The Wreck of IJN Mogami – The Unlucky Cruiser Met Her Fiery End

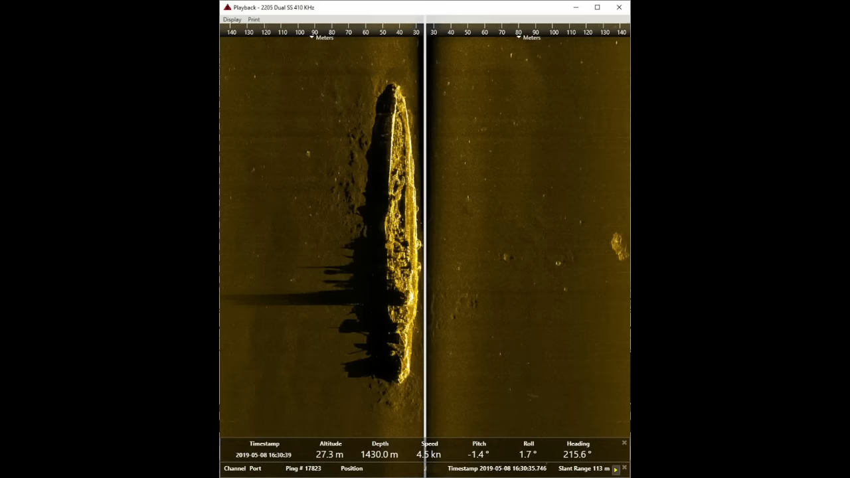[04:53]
On screen: depth 1430.0 m
As a result, everything past her funnels is just gone on this image. All that remains is the shape of her hull. The second sonar image is little better in that regard, although it does show her bow turrets.
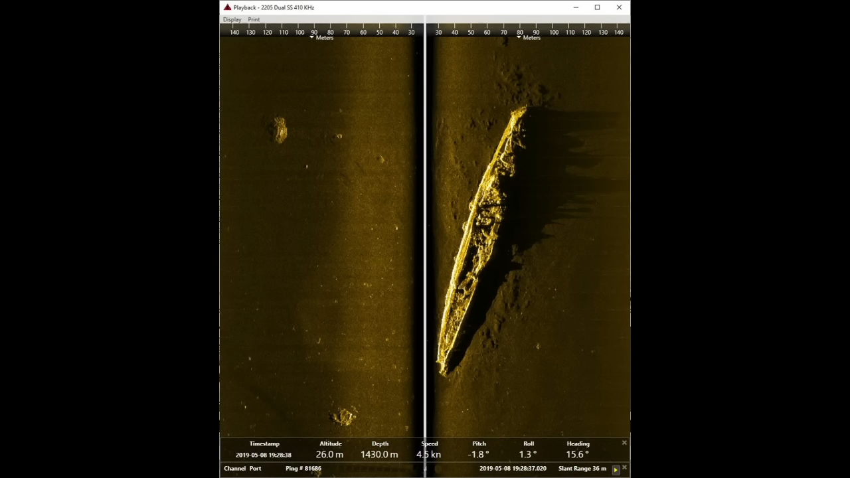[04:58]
On screen: depth 1430.0 m
I'll put an arrow to those here. That said, there's not much more to look at. So, with that in mind, let's move on to the wreck pictures.